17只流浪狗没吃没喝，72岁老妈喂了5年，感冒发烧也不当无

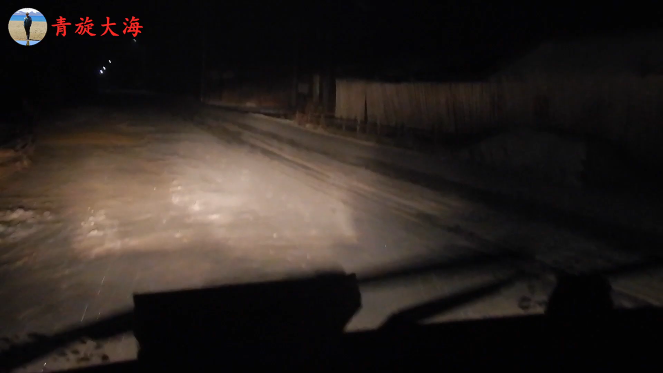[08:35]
下雪了外面现在去快递啊给大家发货